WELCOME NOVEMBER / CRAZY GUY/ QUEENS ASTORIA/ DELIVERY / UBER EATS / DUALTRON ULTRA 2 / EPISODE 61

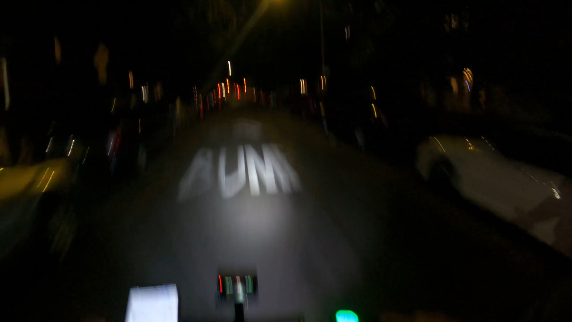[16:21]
So yeah, I guess there's less people working on the cold. That could be my only explanation for now, because it's Monday. Shouldn't be this busy, but I'm happy with it. Let's go. I cannot emphasize much. The traffic is crazy.
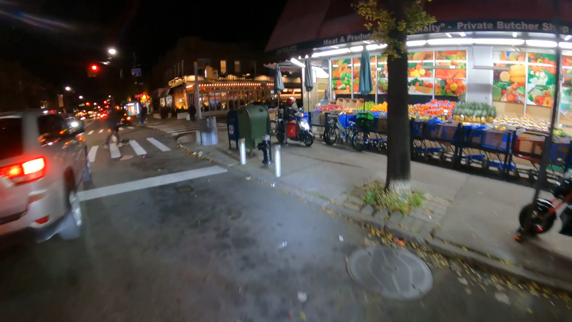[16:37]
There's so many cars. I mean, I don't know how it is to go with a car,
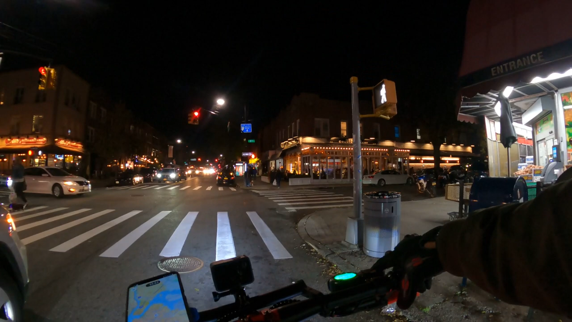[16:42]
but it's even hard for me with the scooter. That's how much traffic there is. Everywhere, 30th Avenue, I left because there were so many cars. And now here on Dithmars, it's still the same thing. So yeah, I'm good, but still, like, I have to be really careful. There's so many cars, and everything is so slow.
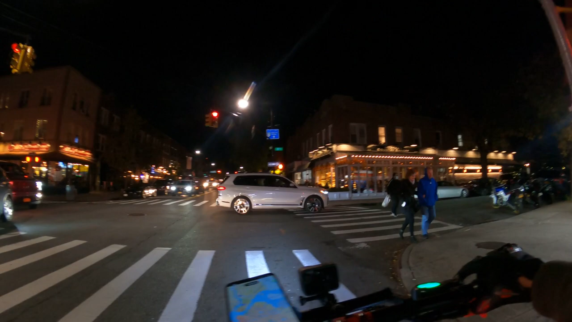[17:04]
Let's go. Yeah, I can't believe it's this bad, guys.
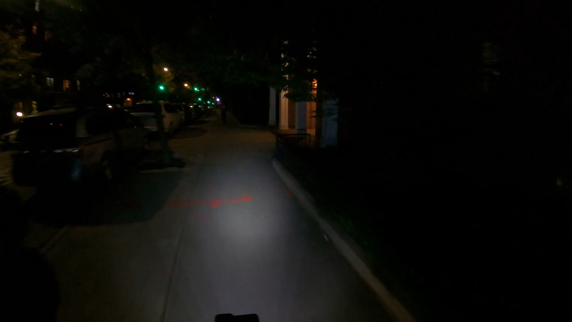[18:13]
Maybe 77:12. Yeah, that's here. Maybe I can take it in.
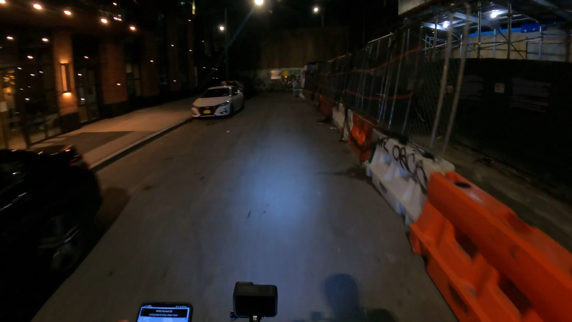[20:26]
If I see that guy inside that I know I can put my scooter in, but I don't see no one in.
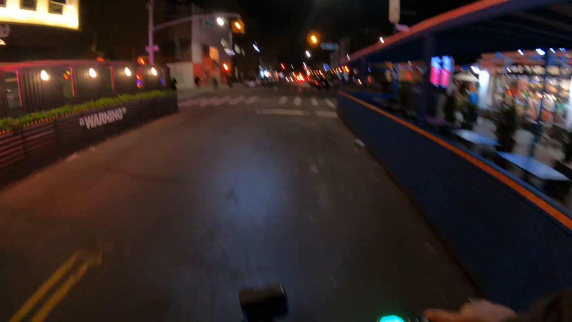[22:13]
I have to get in here somehow. Yeah, thank God they moved.
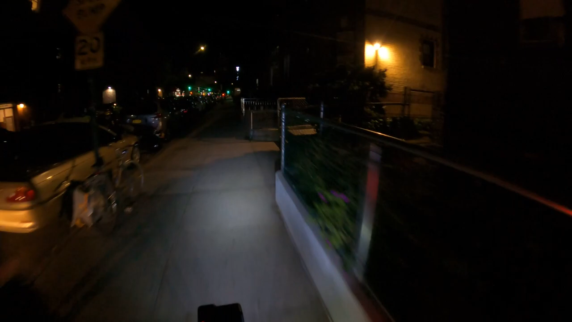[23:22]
4332, yeah, I see it now. Alright, 42, that's here, but I have to carry my scooter.
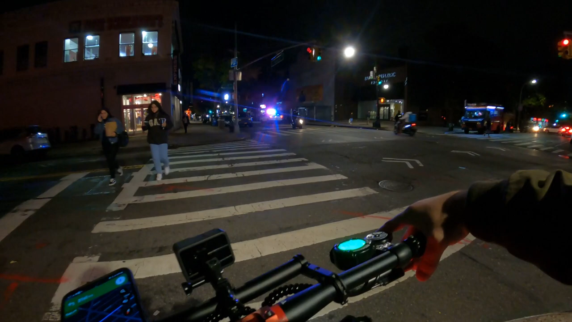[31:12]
Again on the left here. Let's go and deliver this.
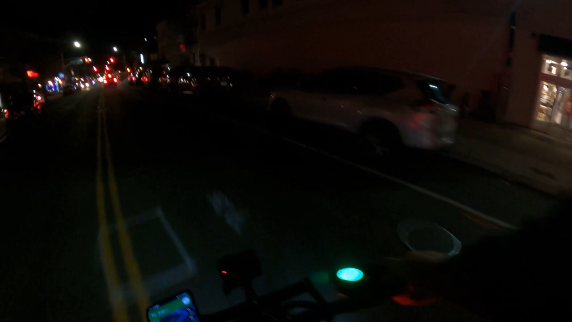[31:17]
I don't know how fast can I go at all with these drinks. Let's go.
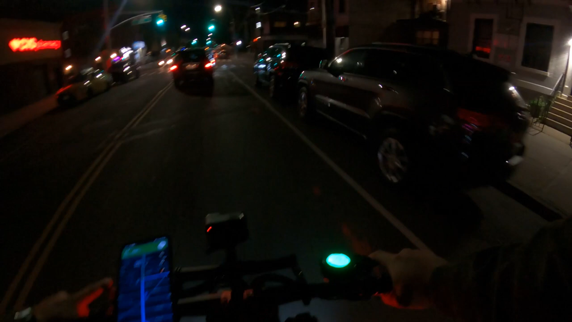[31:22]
Destination is on the right. 48, 48, 16, 48, 16 is 48, 12, 48, 16. Okay, let me lock my bike and then I'll go in because this is gonna take time to verify ID and everything.